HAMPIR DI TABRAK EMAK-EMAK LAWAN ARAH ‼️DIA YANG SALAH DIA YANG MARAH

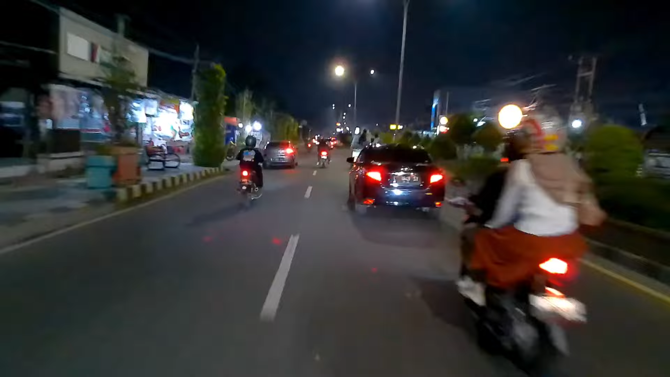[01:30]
Ya, jadi emang di situ emang tempat terobosan sih.
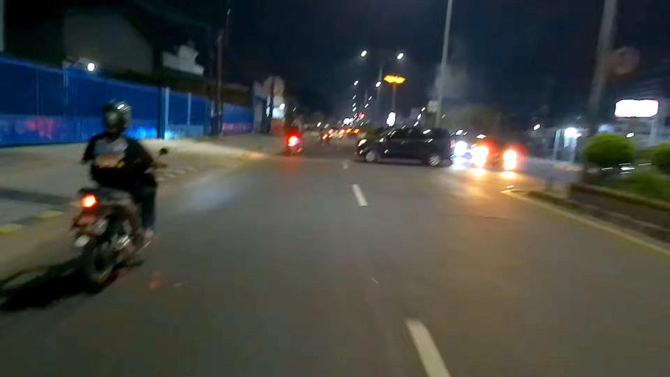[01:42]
Terobosan cuman ya begitu. Ya harusnya kalau yang lawan arah ya ngeliat ya kan kita mau nyebrang nih terus dia lawan arah, masa gua harus harus liatin dia yang lawan arah.